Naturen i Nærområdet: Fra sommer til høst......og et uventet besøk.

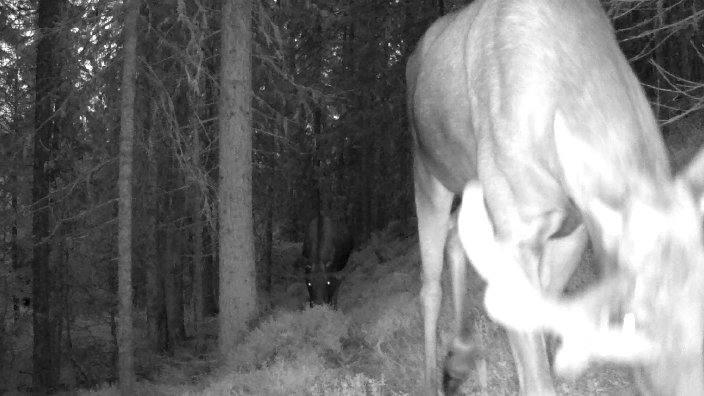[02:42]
Og ja, en annen kua uten kalv i år sett.
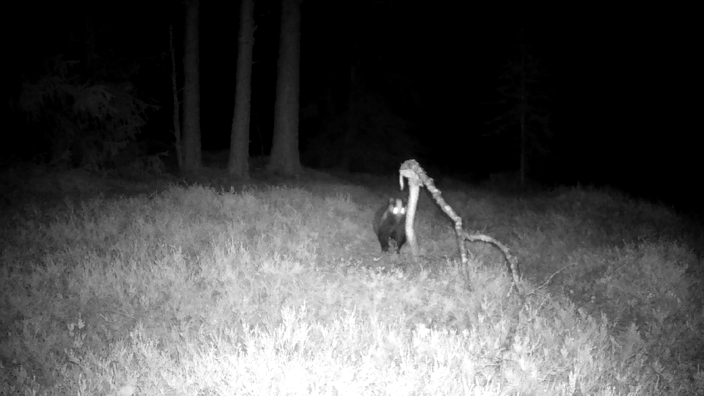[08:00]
På vårparten så har jeg jo 5-6 stykker samtidig bort på foringsplassen. Utover sensommeren og høsten nå, så har jo det tallet gått betraktelig ned. Men grevlingen er fremdeles aktiv. Nå i slutten av september også, så ser jeg grevling på viltkameraene, men det er stort sett enkeltindivider.